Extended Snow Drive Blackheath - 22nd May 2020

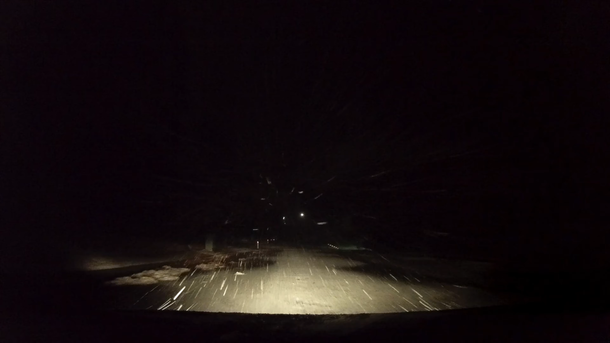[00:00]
Blackheath, Blackheath. It's blimey, Charlie. This is going to be a very quick trip, I think. It's chucking snow down here at Blackheath. I didn't think there'd be that much snow on the road, but there actually is. So hopefully I don't need chains.